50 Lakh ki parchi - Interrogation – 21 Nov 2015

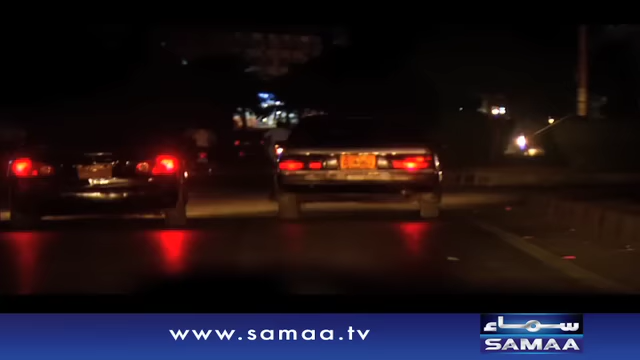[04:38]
दोनों मोबाइल की कंफर्म यही लोकेशन है, इसी डायरेक्शन में मूव हो रहे हैं।
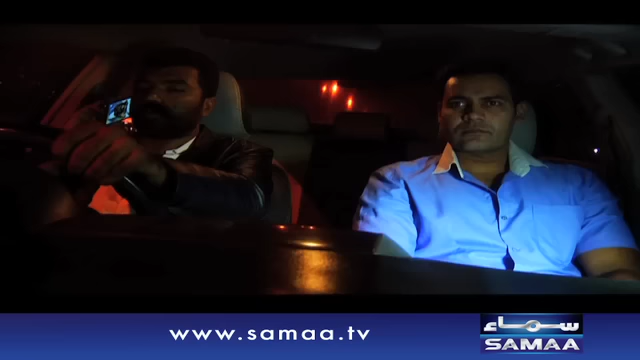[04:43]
ठीक है, क्योंकि इस रोड पर हमारे अलावा सिर्फ वही गाड़ी है।
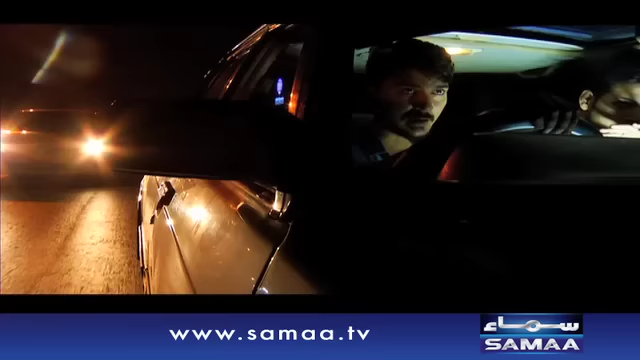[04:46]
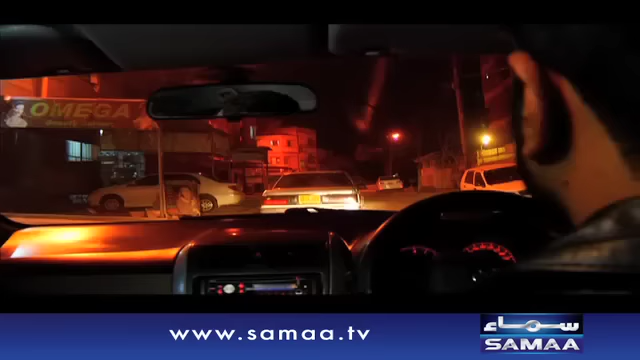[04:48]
सर मुझे कंफर्म है कि वो दोनों इसी गाड़ी में। गाड़ी आगे लगा।